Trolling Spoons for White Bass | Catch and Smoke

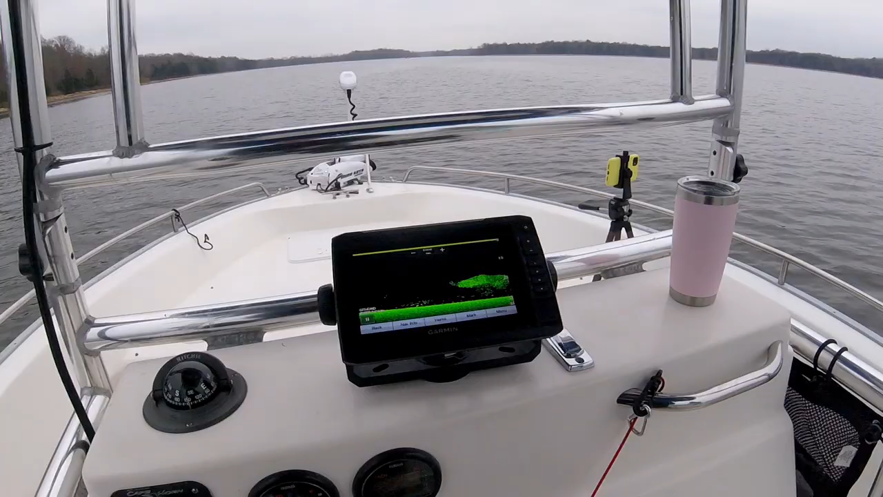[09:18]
Looks like we found some. Looks like some big ones under some bait again.
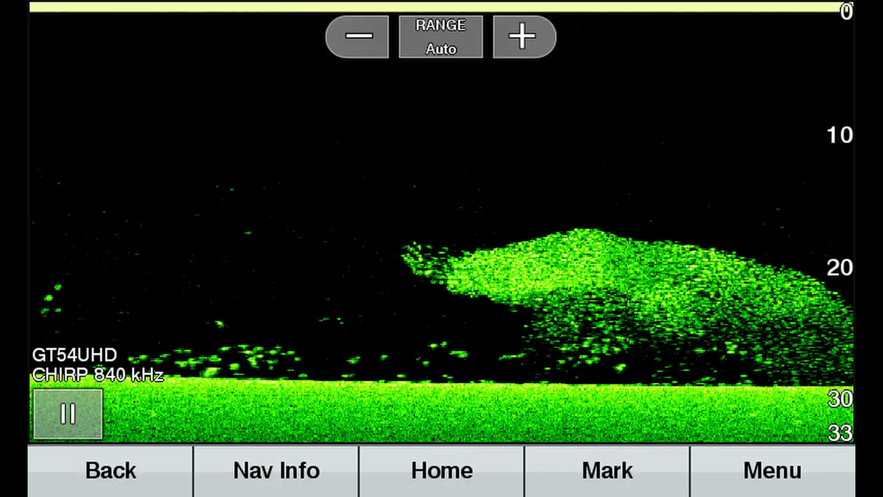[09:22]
I'll take a screenshot and put it up on the screen.